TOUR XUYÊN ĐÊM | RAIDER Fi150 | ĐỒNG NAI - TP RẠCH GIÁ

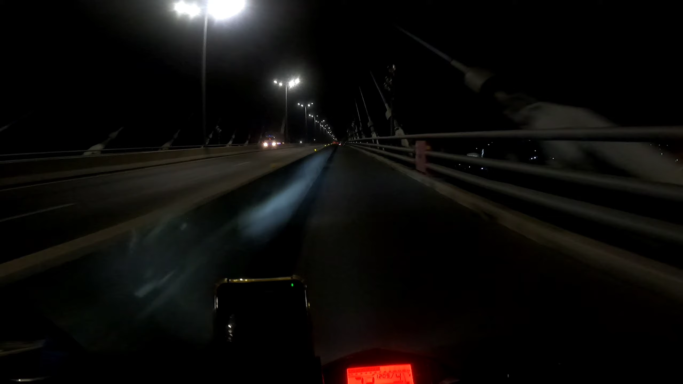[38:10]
Xuống cầu Vàm Cống các bạn.
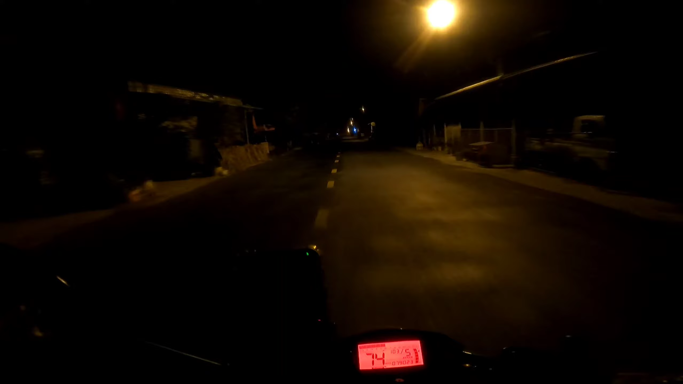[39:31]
Quốc lộ 80 này hướng về thành phố Rạch Giá các bạn. Con đường này là cũng là con đường lộ tẻ Rạch Giá các bạn. Vừa qua cầu Vàm Cống á, nếu các bạn đi ô tô,
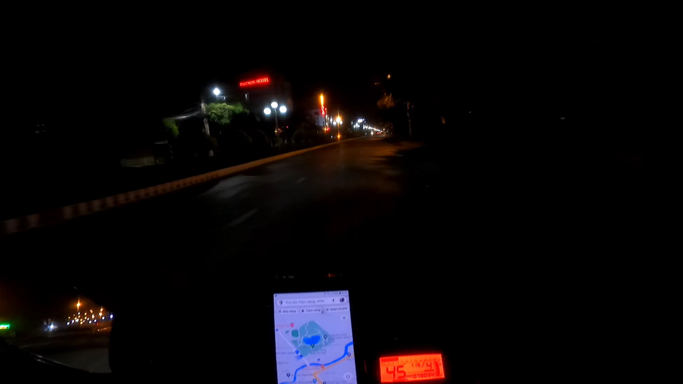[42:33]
Đây là cũng gần vô trung tâm mà các bạn, trung tâm thành phố Rạch Giá. Ở đây là thành phố lấn biển. Ồ, cây xăng quá trời. Giờ này 1 giờ 16 phút mình đang có mặt tại thành phố Rạch Giá các bạn, thành phố lấn biển.
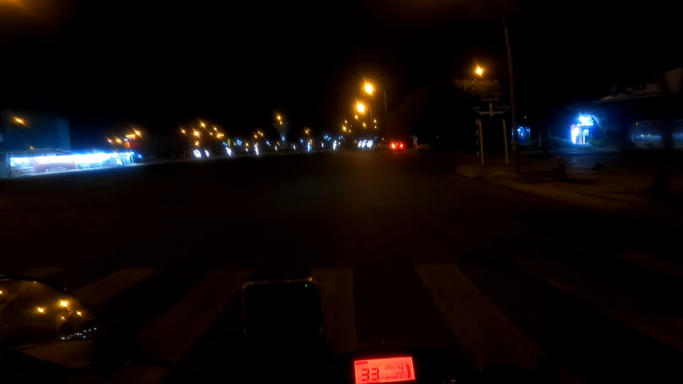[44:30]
Giờ này khuya 1 giờ mấy sáng rồi, nên giờ này mở đèn đâu có ai mà đi coi đâu các bạn, nên người ta tắt hết. Đẹp ghê các bạn.
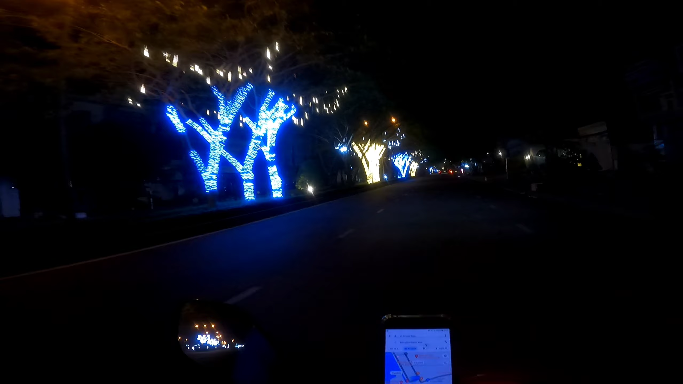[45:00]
Đó, đẹp ghê chưa. Lúc trước khoảng 2 năm trước mình có quay ngay đây cho các bạn xem ở đây rồi nè. Giờ mình chạy qua đây là khu phố lấn biển các bạn. Khu phố lấn biển thành phố Rạch Giá. Đó, bệnh viện đa khoa tỉnh Kiên Giang.
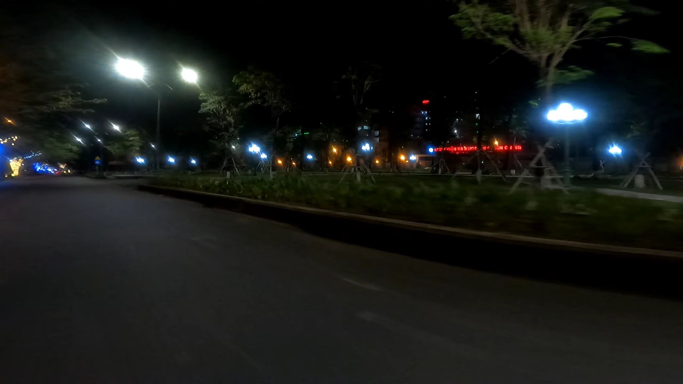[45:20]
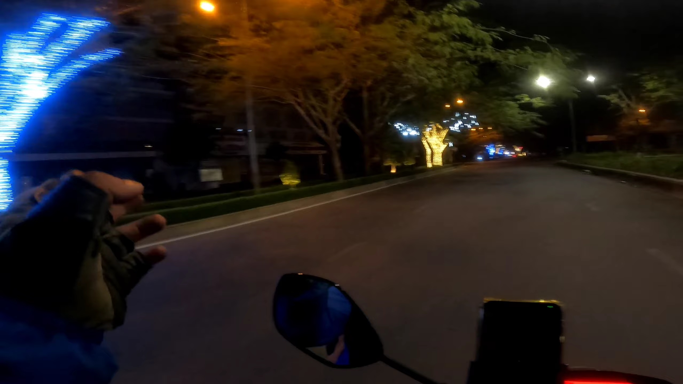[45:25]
Ban ngày á còn sớm các bạn, hai bên người ta quán cà phê nè, quán ăn quán uống nè, người ta mở đèn cực kỳ đẹp luôn các bạn.
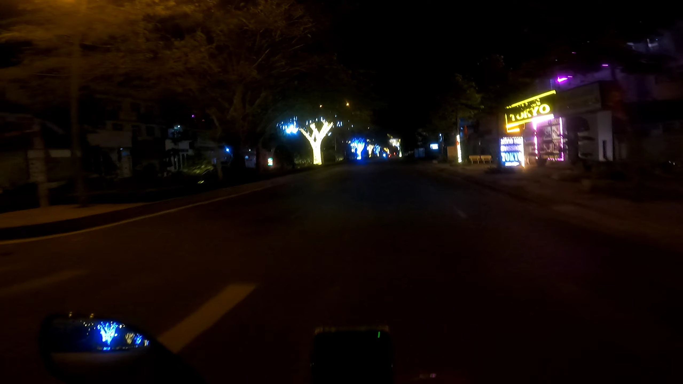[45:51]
Mình đã trở lại cách nay cũng khoảng 2 năm hay gì đó. Mình trở lại lúc 1 giờ 23 phút sáng các bạn. Đó. Có mặt tại trước khu đô thị Phú Cường các bạn, thành phố Rạch Giá.
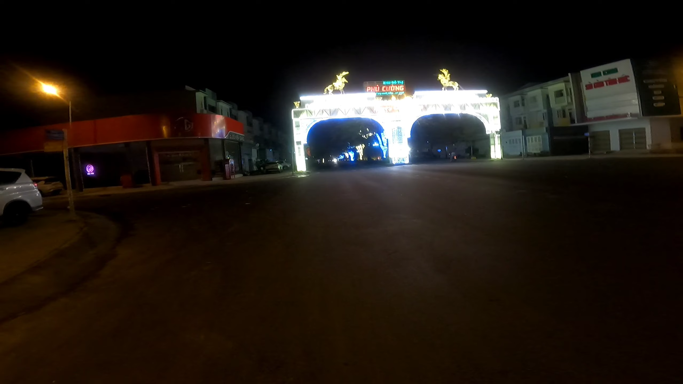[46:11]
Đó, mình mới vừa đi dưới đó lên các bạn. Giờ này khuya rồi, 1 giờ mấy, 1 rưỡi sáng rồi. Đó. Mình quay giờ này ta ngủ hết đó các bạn. Khuya quá khuya. Chứ mà còn sớm là 8-9 giờ sáng là 8-9 giờ tối là từ 10 giờ đổ lại á, là nó ở đây người ta đông đúc á các bạn. Giờ này người ta ngủ hết rồi. Mình giờ này mình đi sớm,
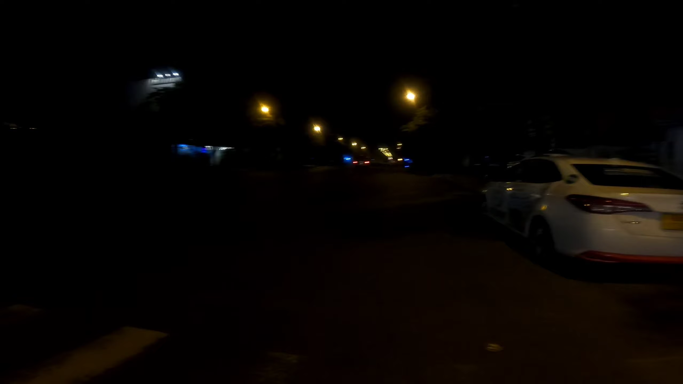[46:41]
đi tối quá là tới đây nó ta xuống tới đây là nó khuya quá. Đẹp quá. Khu đô thị Phú Cường các bạn. Đó, cái hướng của đây là hướng ra thành phố lấn biển các bạn, thành phố Rạch Giá. chút xíu nữa mình đi đi xuống đó quay cho các bạn xem. Mình đang đi dạo vòng vòng thành phố lắng biển các bạn, thành phố Rạch Giá.
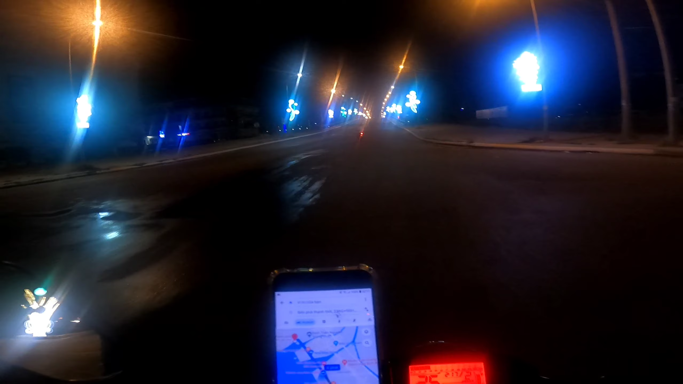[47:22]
Giờ mà chạy thẳng lên cái cầu các bạn. Đó. Trong đây là khu đô thị các bạn, Vincom là cầu đường 3 tháng 2. Đường đang đi là đường 3 tháng 2 các bạn. Bên đây là ngay đây cửa biển nè các bạn. Đó, cửa biển.
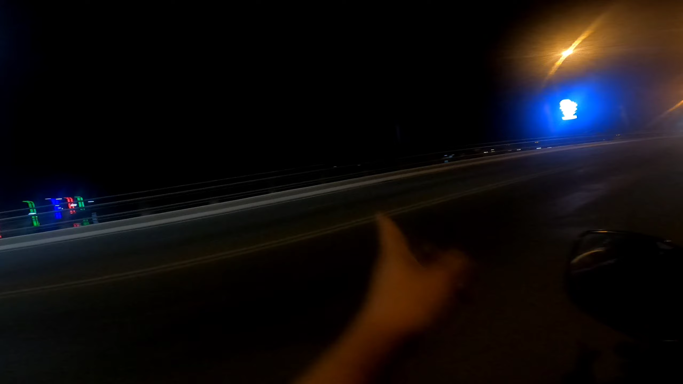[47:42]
Bên ngoài đây là biển á. Và ban ngày đẹp lắm luôn á các bạn. Buổi tối không thấy gì hết.
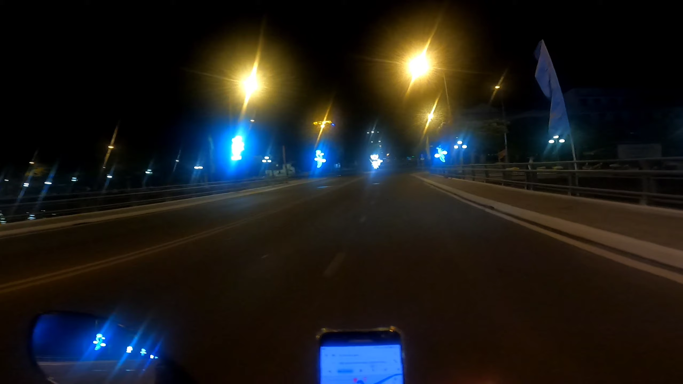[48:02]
Giờ này ta ngủ hết rồi. Giờ này là 2:18 rồi các bạn. Mình có mặt ở đây lúc 1:30 các bạn. Nãy giờ mình đi vòng vòng với đi ăn uống các bạn. Giờ các bạn hãy theo dõi hành trình của mình tiếp theo, mình đi đâu nha các bạn.
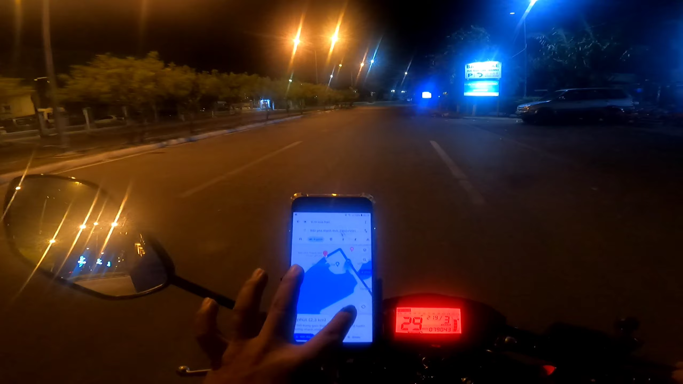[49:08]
Cảng Rạch Giá nè. Vé cao tốc, vé tàu cao tốc. Ở đây là khu này là vé tàu các bạn. Các bạn nào đi tàu ra mấy đảo các bạn. Đảo Phú Quốc nè, đảo này đảo kia các bạn. Giờ này khuya lắm, ta ngủ hết rồi.